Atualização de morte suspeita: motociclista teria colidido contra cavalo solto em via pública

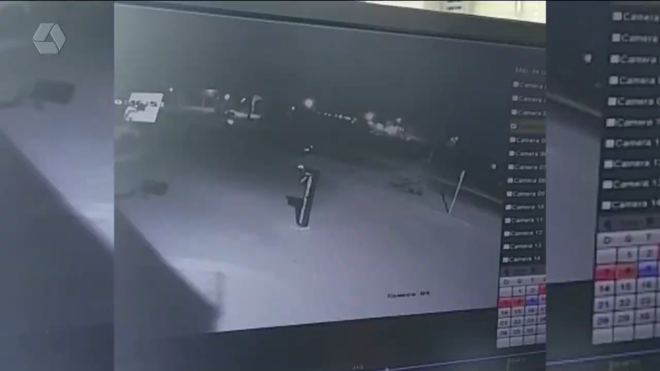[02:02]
a polícia conseguiu identificar aí qual objeto que essa mulher teria colidido a moto. Um cavalo, um animal solto na pista.
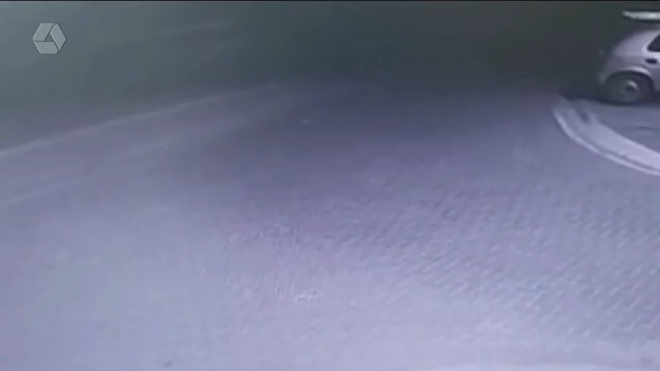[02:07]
A rua Urias Ribeiro é escura, não tem iluminação pública, é de chão batido.